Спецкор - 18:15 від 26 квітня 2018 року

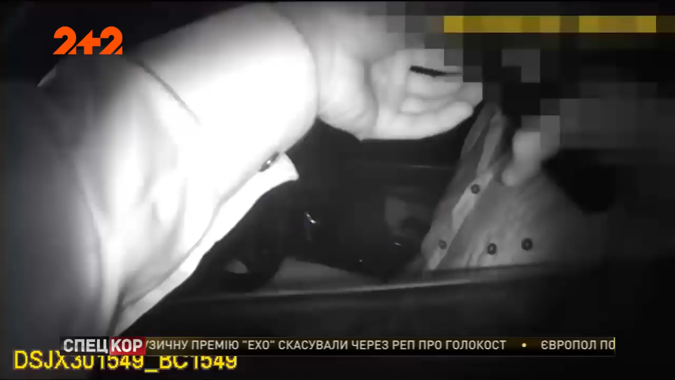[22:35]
Після зупинки водій немов німи і спілкувався з патрульними лише жестами. Інспектори відчули від горя водія запах алкоголю, але на місці перевірку він пройти не зміг попри численні спроби продути апарат. У лікарні до кермувальника поступово почав повертатися дармово, і врешті він зізнався, що був на підпитку.